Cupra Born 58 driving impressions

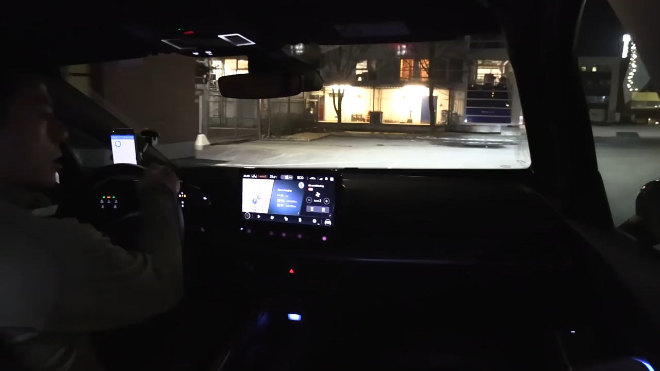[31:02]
But what I'm going to show you is that normally I just take it, I have normal speed on some stuff, right? Just come here and then I go in. Wait. Halt! Holy shit, that guy is so slow. You know the time when you wait for someone just to realize that you shouldn't have waited? Okay, you see. Just to realize you shouldn't have waited for him.
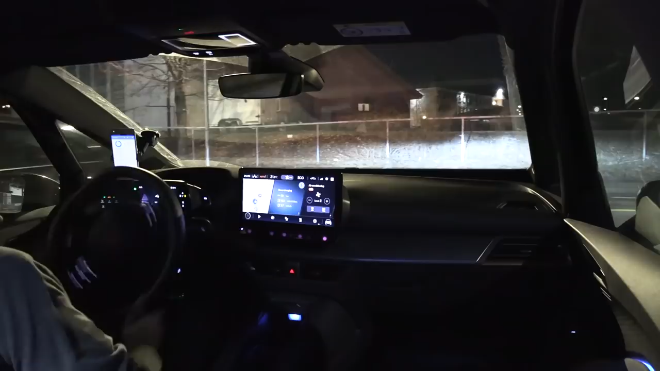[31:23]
But I'm gonna show you here. If you go like this, that's too hard for wifey.